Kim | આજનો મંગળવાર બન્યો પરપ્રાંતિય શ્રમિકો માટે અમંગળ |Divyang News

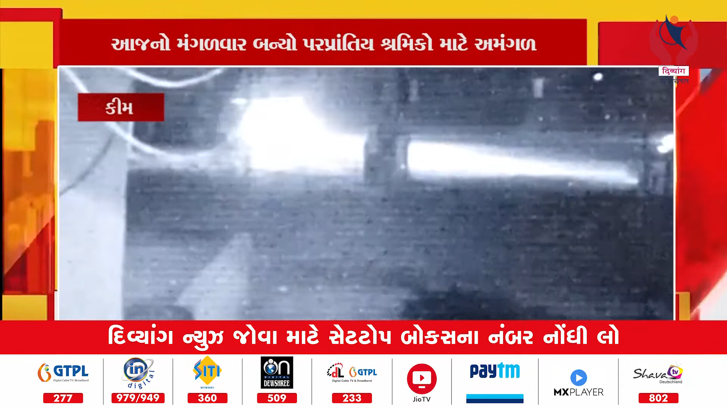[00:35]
हाइवे पर थी मांडवी तरफ जय रही हुआतू त्यारे सामेथी आवता सेडी भरेला टेक्टर